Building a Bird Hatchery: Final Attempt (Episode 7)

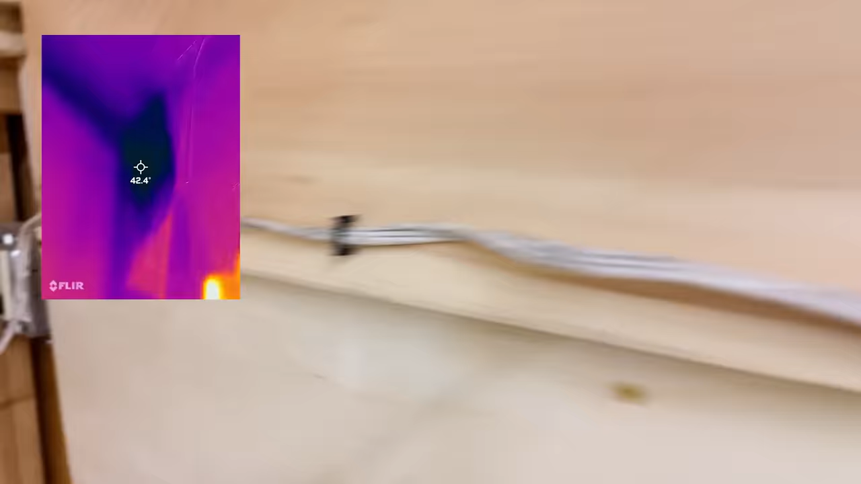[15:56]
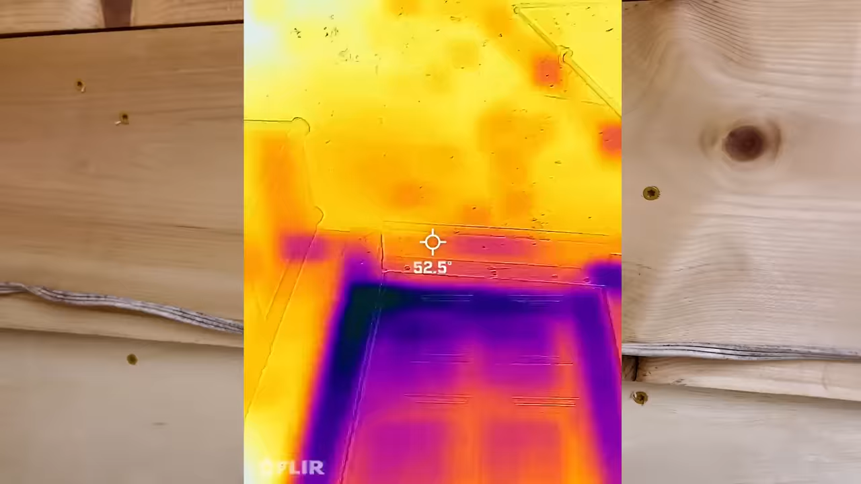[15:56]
Obviously, there's cold air getting through the door that it's open.
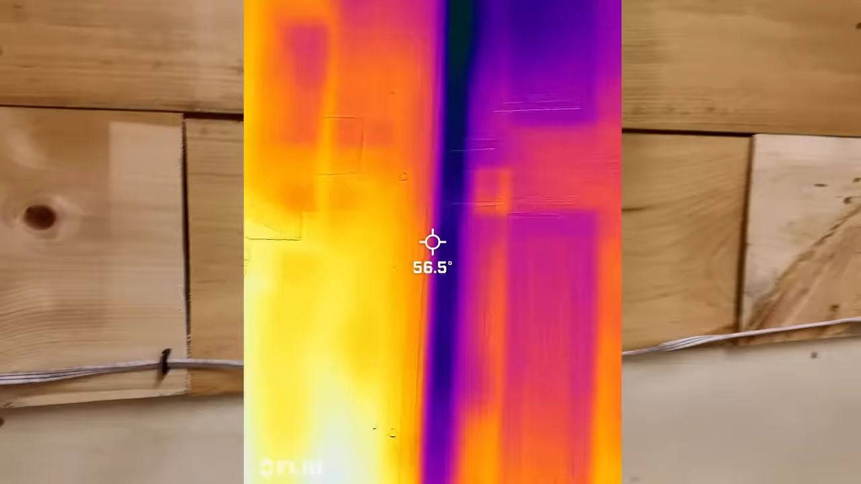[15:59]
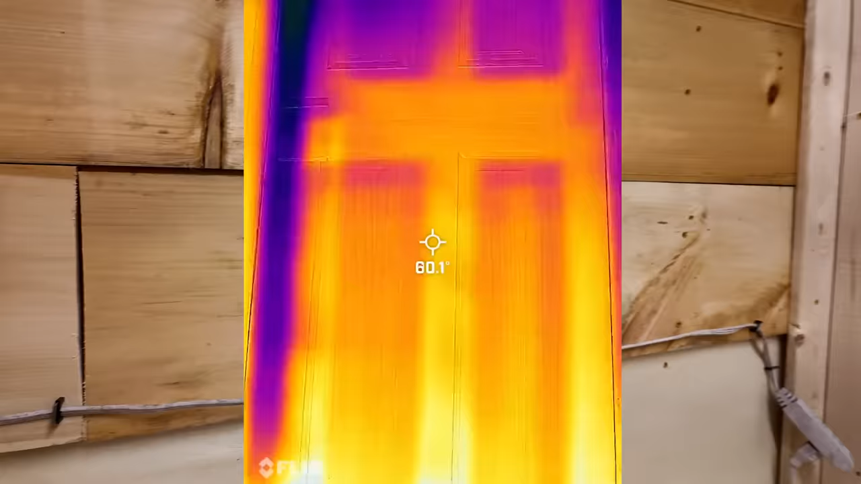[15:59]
The door is always going to be slightly less efficient. But surprisingly, what I've got set up over here, where the exhaust fans are, doesn't seem to have a lot of inefficiency.
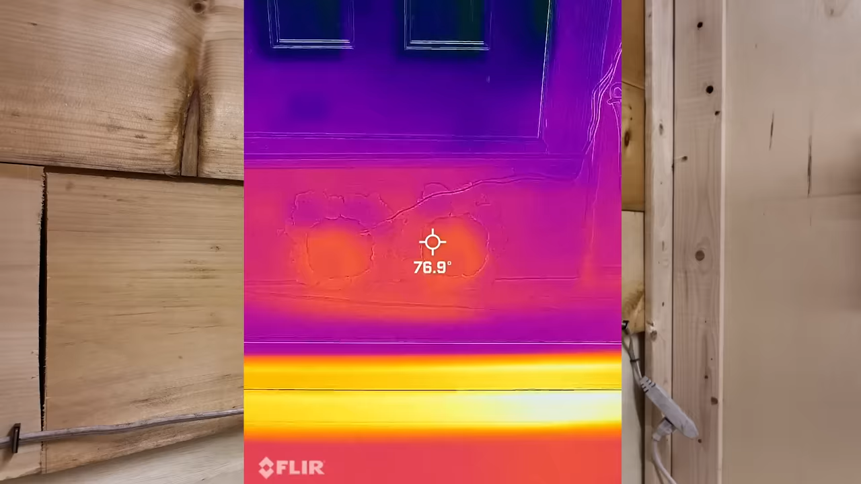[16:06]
So that's good. So the orange and red is the warmest. The yellow is next.
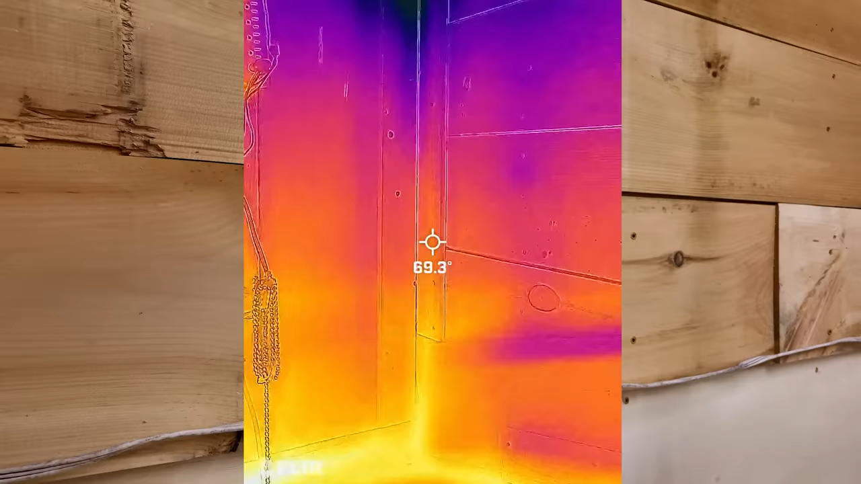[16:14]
Then once you get down to purple and then into blue, that's where it's really cold.
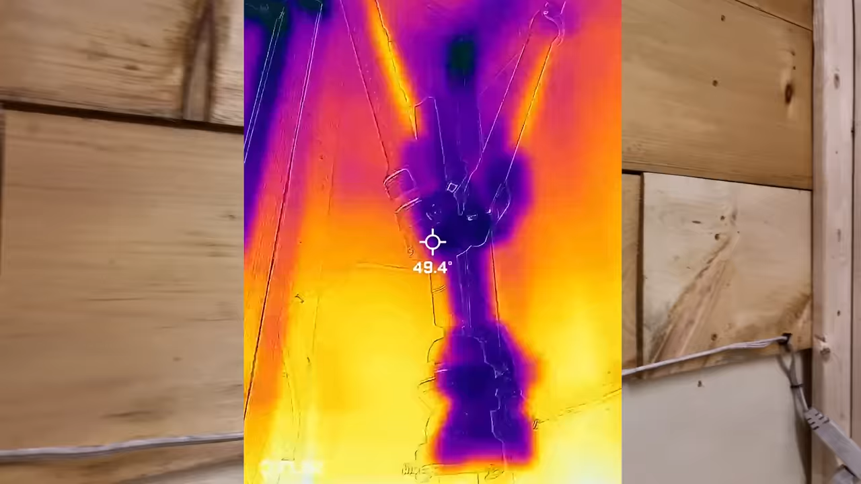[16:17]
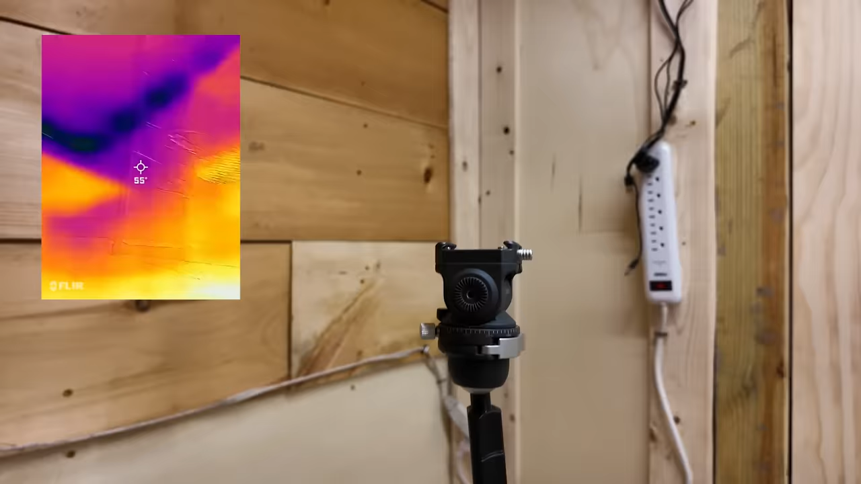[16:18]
You can actually see my tripod looks colder than everything else because it was outside.
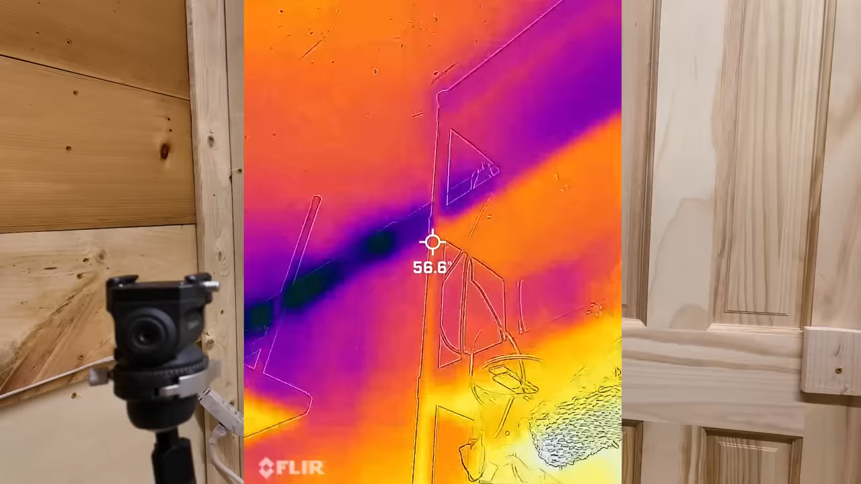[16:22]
You know, as I'm looking at it here too, it looks like there's some cracks that maybe I want to seal in a little bit more as well.
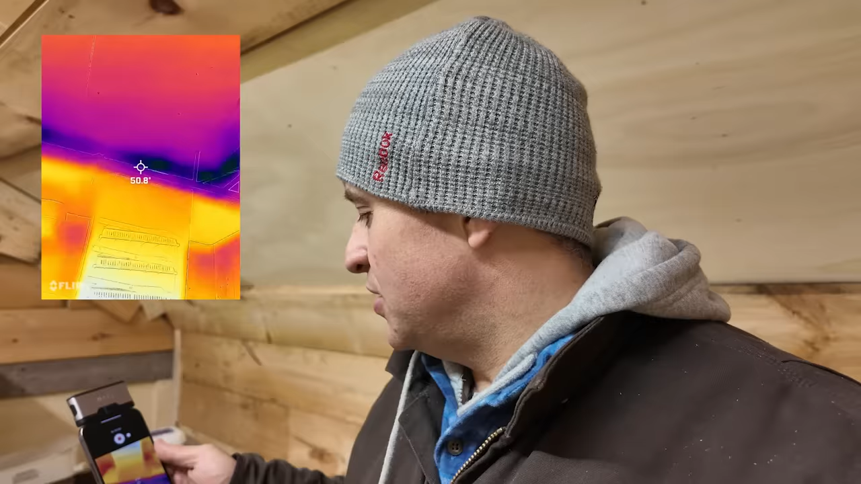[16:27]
And so that'll be some work that I undertake in the next week or two.